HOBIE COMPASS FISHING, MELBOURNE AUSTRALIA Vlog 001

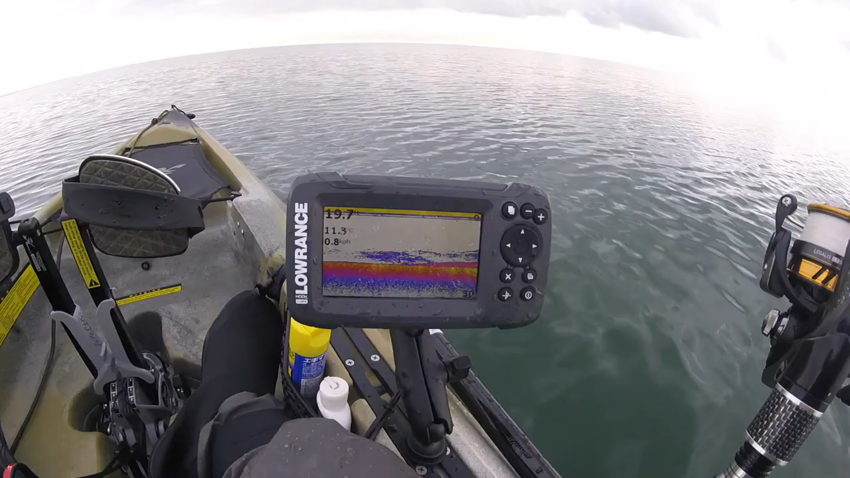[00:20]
On screen: water 11.3°C
sounder there hopefully you can see that it's a good picture but